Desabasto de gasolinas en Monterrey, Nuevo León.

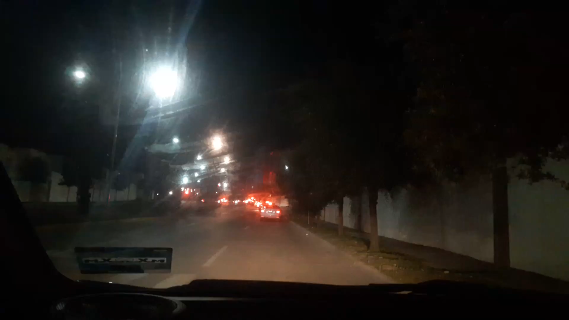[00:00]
¿Qué tal, amigos? Les saluda José Perales. Son pasadas la 1 de la mañana y vine aquí a reportear pues esta fila que se está presentando de este desabasto que no habíamos visto en Nuevo León más que de la gasolina roja o premium. Ya se está reportando que pues tampoco hay verde. Y pues esta es la fila para la gasolinera de Móvil, como muchos le dicen, que está en Leones,
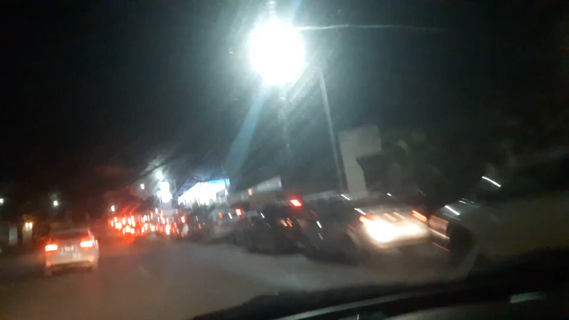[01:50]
en algunos otros puntos, de que no puedas comprar más de X cantidad y por turnos, etcétera, en lugar de que fuera pues un libre mercado.
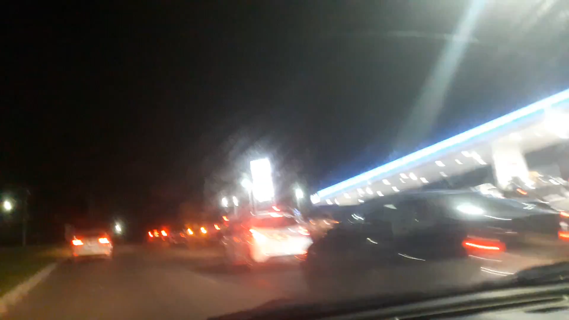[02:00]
Pero pues miren, aquí está la fila que se está haciendo, lo que da vuelta. Hace ratito pasé un poquito más, creo que bajó cualquier cosa,